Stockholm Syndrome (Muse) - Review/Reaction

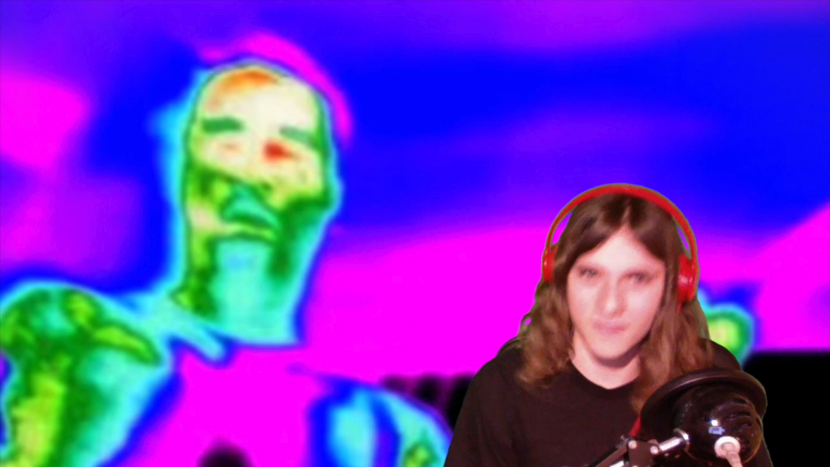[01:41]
and the video is cool nothing too special but they're using the terminal camera so yeah it's cool the voice is on point as usual the voice is on point as usual